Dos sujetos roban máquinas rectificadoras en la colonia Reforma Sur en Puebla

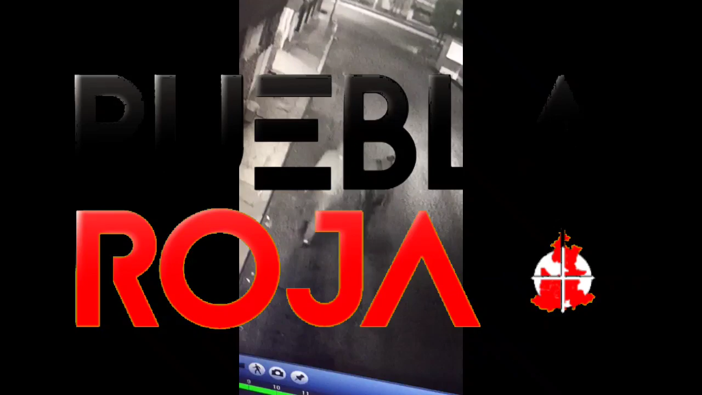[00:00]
cerca de las cinco de la mañana de este domingo dos ladrones robaron diversas máquinas de una rectificadora ubicada en reforma sur
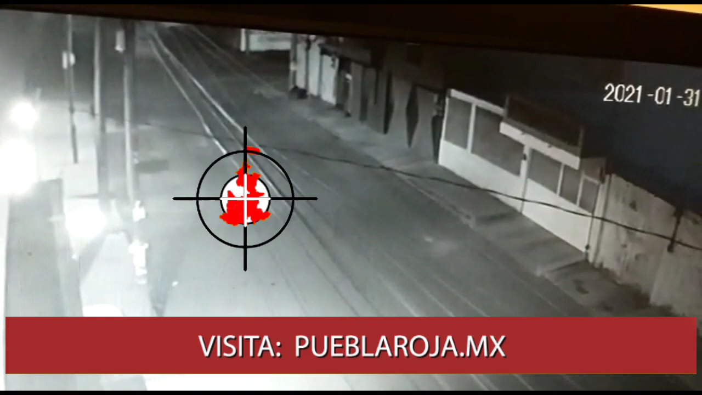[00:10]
y seis sur estos sujetos utilizaron un taxi para llevarse lo robado que se estima en cerca de 50 mil pesos hasta el momento se desconoce si el taxista también fue víctima de los delincuentes o si se trata de un cómplice de los mismos y